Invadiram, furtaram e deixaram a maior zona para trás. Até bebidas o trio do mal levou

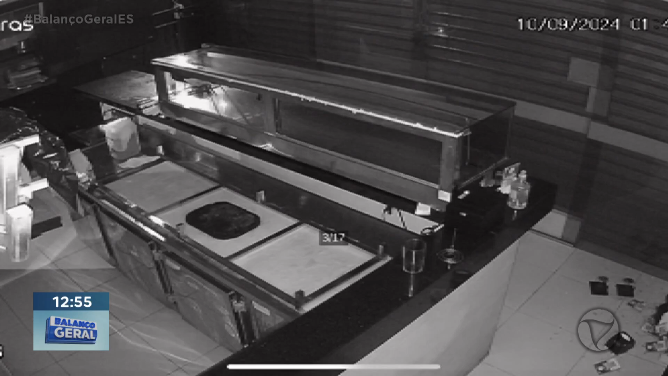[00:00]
Repare nas imagens. Na frente das câmeras, dois bandidos com rosto tapado.
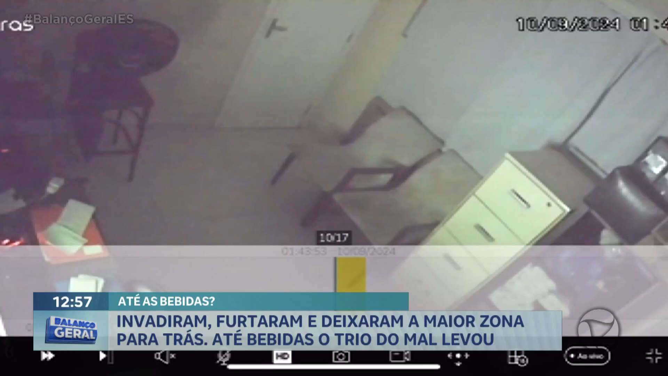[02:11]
O arrombamento aconteceu na madrugada da última segunda. O dono mostra como eles invadiram o escritório, chutando a porta. A câmera flagrou tudo.